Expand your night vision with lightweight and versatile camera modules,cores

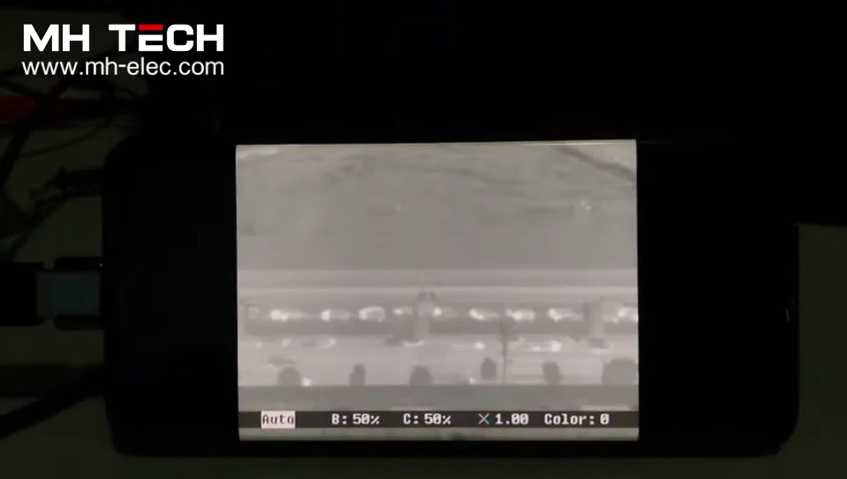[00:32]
this one with the length too small only 17 so for this distance too long if we test it indoor we will see the image